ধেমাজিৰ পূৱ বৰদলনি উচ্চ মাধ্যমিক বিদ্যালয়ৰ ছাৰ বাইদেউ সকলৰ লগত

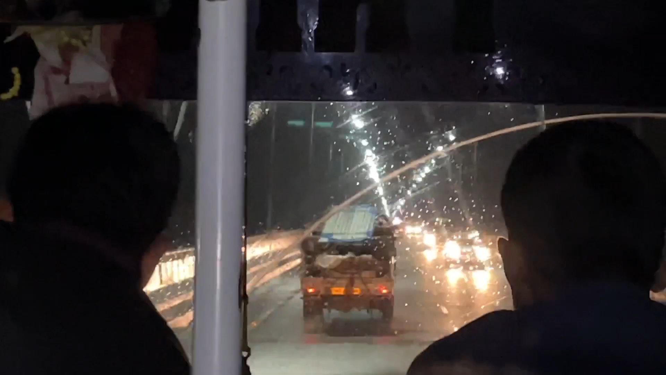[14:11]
আমি এতিয়া এয়া উভতনিৰ পথত বগীবিল পাৰ হৈছোঁ। অলপ দেৰিৰ পাছতে আমাৰ গাড়ীৰ পৰা নামিবৰ সময় হ'ব। এতিয়া